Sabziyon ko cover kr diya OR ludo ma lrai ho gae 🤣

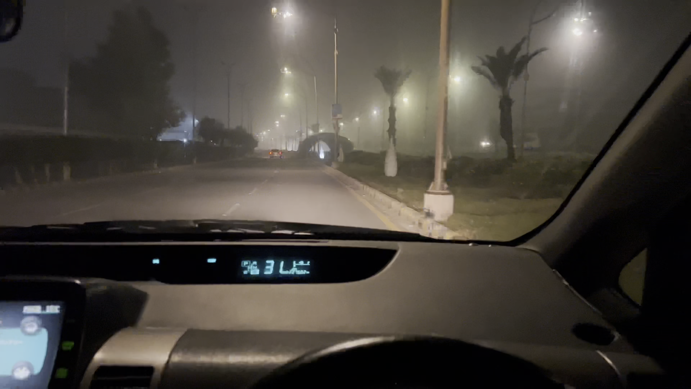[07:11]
यार आज तो फोग ही नहीं बन रही, दो तीन दिन पहले रात को ऐसे बिल्कुल जीरो हो जाते थे, मतलब कुछ नहीं था नजर आता आगे, तो आप तो फिर भी नजर आ रहा है ना, आप तो मतलब दूर दूर तक है अभी भी फोग,
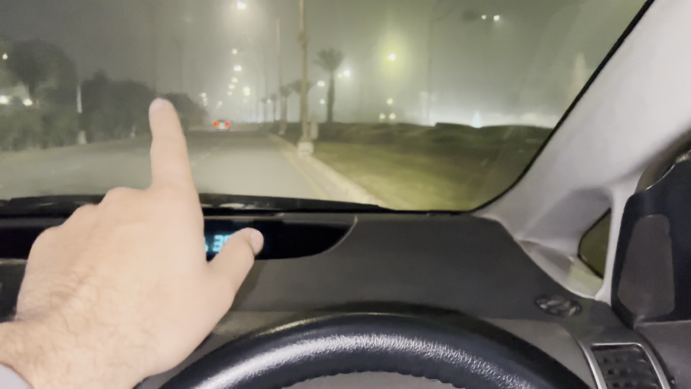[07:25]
वो देखो ना है अभी भी, लेकिन पहले तो रात को ऐसे बिल्कुल फोग हो जाती थी।